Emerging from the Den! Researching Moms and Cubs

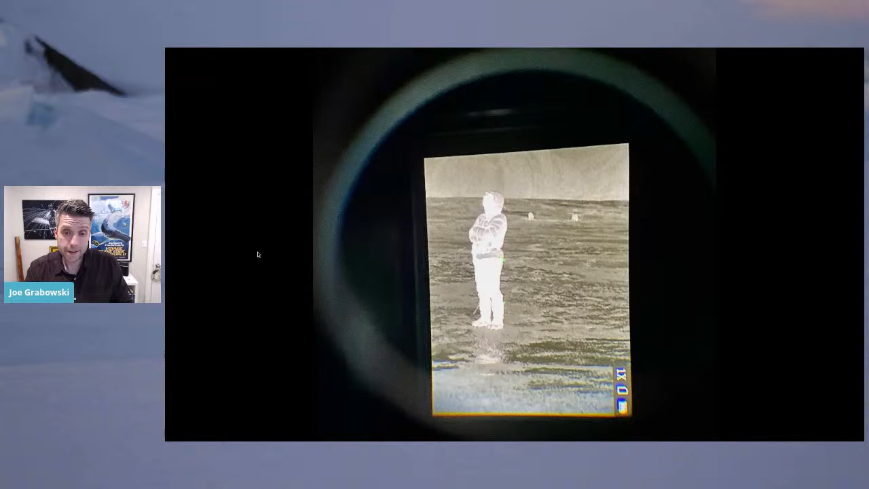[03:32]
but it wouldn't be impossible for us to see it with our headlamps or without this scope. So that is two reindeers that are trying to find their food through a layer of ice. So it's kind of dramatic to see.